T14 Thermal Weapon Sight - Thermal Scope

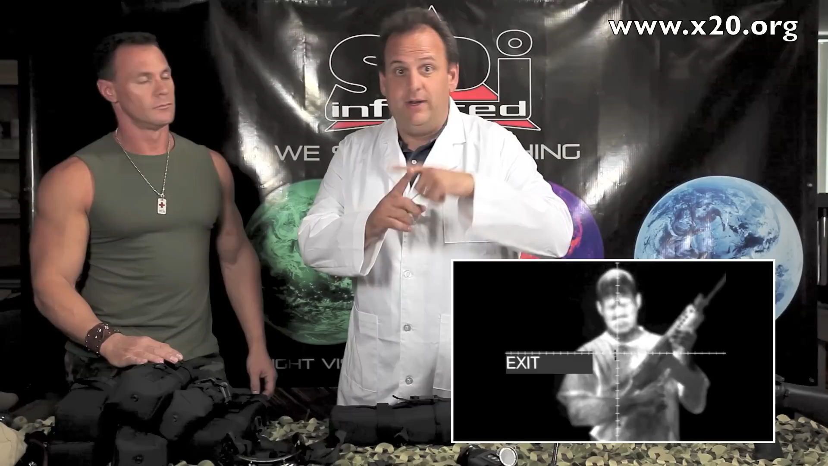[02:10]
Yes, it does have internal reticle with windage and elevation. You can sight this in right on top of your scope. You don't need any kind of external mounts. Crazy stuff. Just sight it in like a normal scope. Once you've got zero, you've got a thermal weapon sight. You've got the head mount transfer arm. You put this on, and this instantly goes on to any of the standard night vision helmet mounts, head mounts.